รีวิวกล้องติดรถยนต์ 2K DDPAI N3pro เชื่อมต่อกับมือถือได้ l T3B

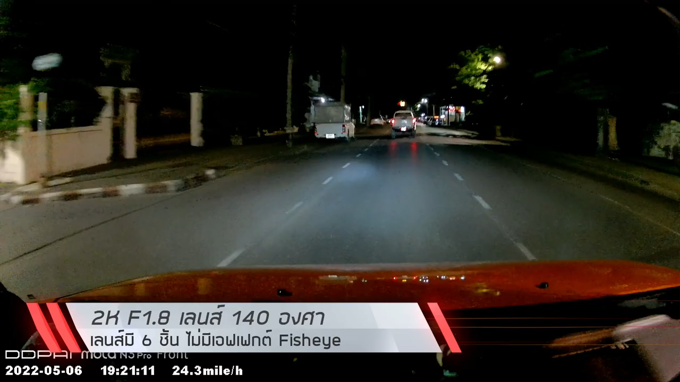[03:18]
ี่มืดได้ดีมากๆนะครับ เพราะรูรับแสง F 1.